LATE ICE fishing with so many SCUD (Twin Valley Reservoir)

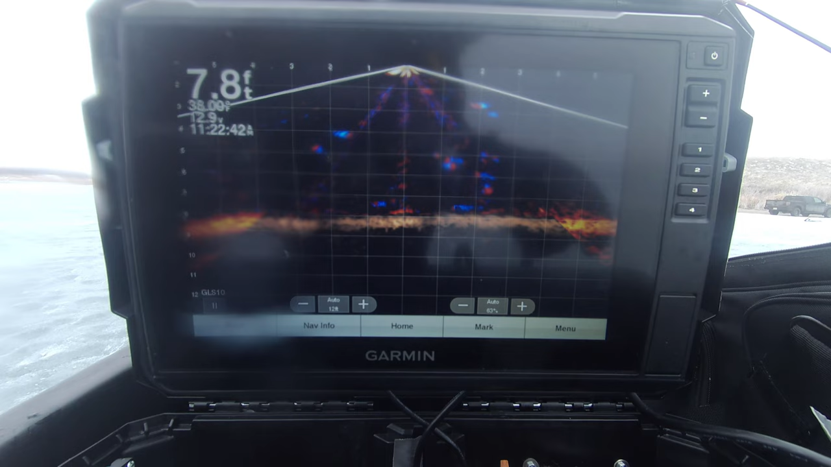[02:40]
On screen: depth 7.8 ft
However, leaving the camera running on the live scope,
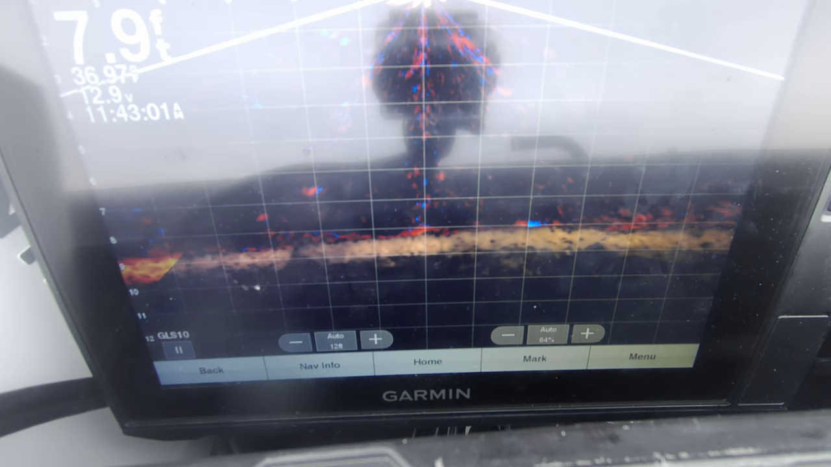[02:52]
On screen: depth 7.9 ft
you can see the pike coming in, having something to eat, and moving around.
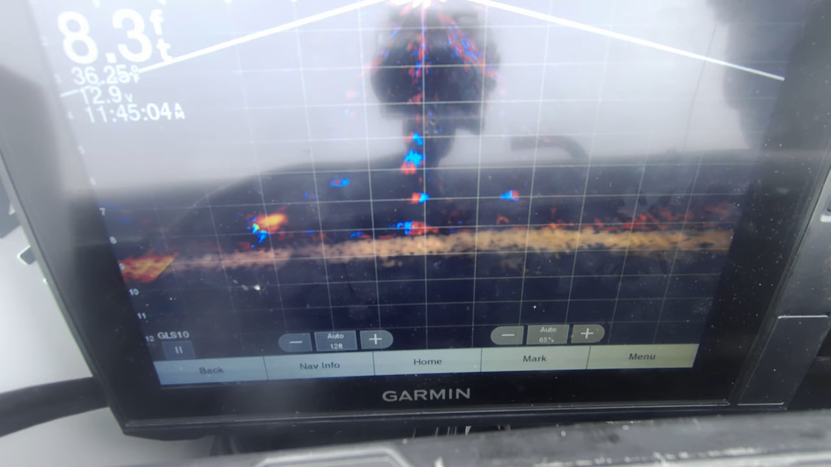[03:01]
On screen: depth 8.3 ft
This technology is great. They really give you an idea of what's moving around under your feet.